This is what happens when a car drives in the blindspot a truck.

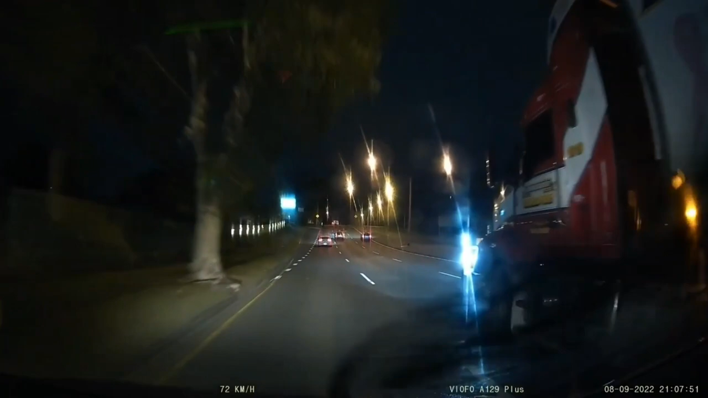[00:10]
can see the car driver he's overtaking the Lindsay's on the left which is fine and for some reason he backs off a bit and the Lindsay's well it's got him right in a blind spot now so as you can see there's the bull bar of the Lindsay's
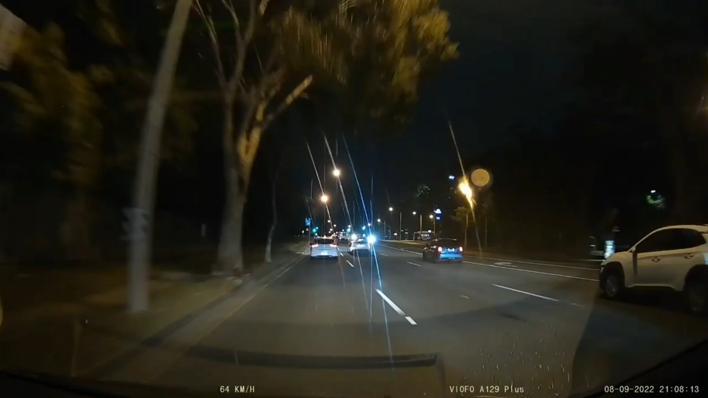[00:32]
and then he hits him from the side that's really hard when you're in the blind spot because you cannot see him in the mirrors now let's have a look at it from behind okay this car has got a